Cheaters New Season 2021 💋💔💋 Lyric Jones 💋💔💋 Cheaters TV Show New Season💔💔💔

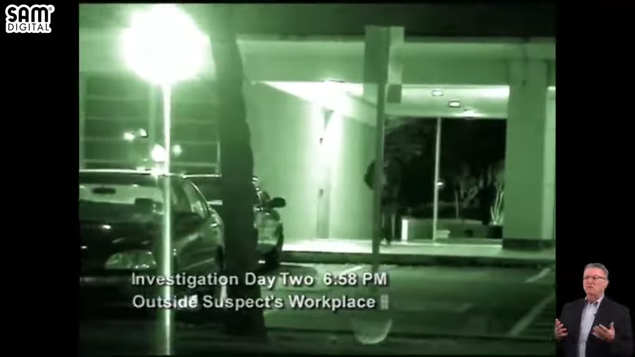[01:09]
With a perimeter set up around the suspect's workplace, Cheater's agents sit and wait for any sign of Lyric's boyfriend.
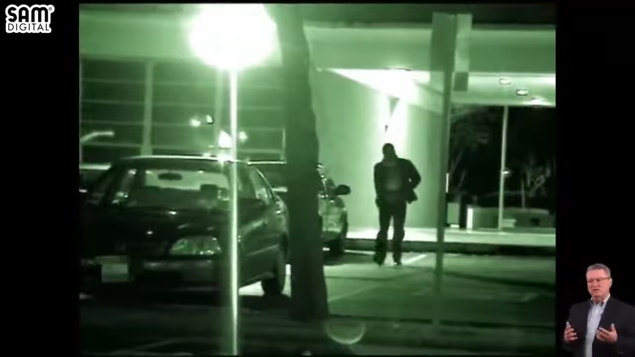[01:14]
A little before 7, their patience pays off.
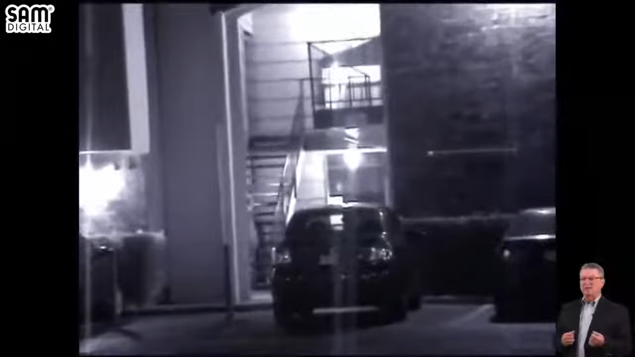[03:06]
Hours after his home-cooked meal, Monroe finally exits Sasha's apartment and heads home for what's left of the evening.
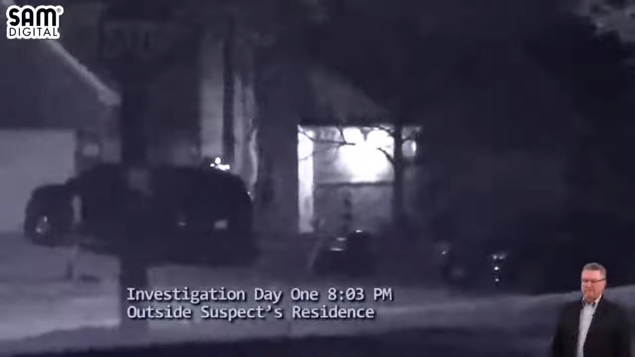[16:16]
After a quick meeting at headquarters, Cheaters deploys a team of investigators to stake out the home the suspect shares with his parents.
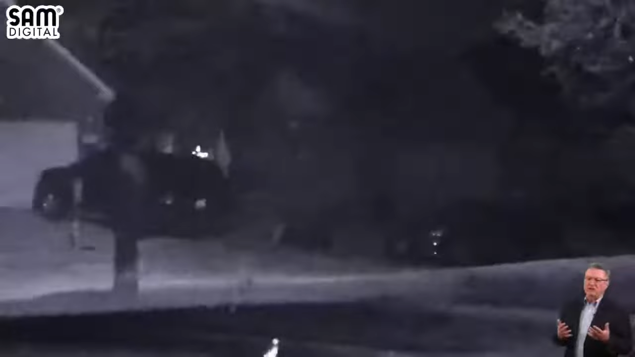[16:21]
After settling in for the night, Cheaters' private eyes spot their target as he leaves. Kilborn drives across town to another neighborhood. The suspect arrives at an unidentified residence.
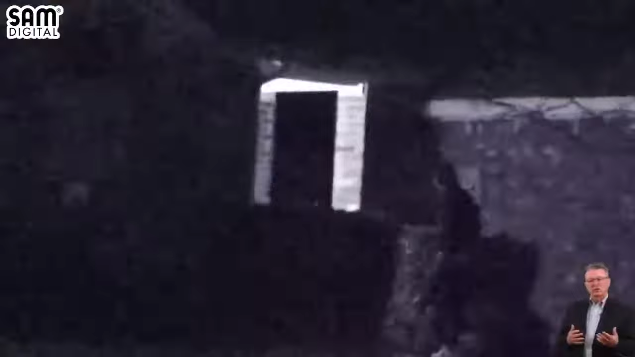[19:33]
and he walks up to this home, goes to the front door. Short time later, we see him emerge with this unknown female in the white jacket. He has his arm around her.